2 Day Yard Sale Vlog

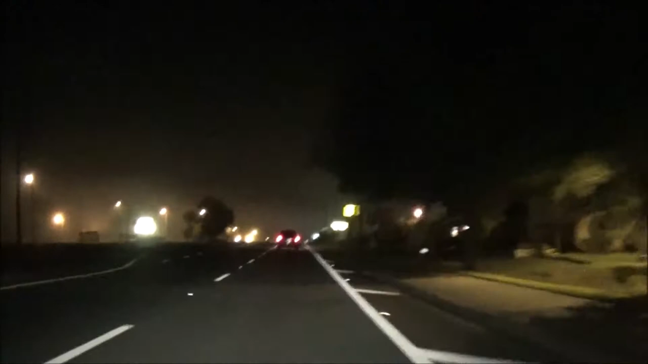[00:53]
There he is. So, we're going to look at the fog. Mm-hmm. But it's still nice out. What is it, 50s?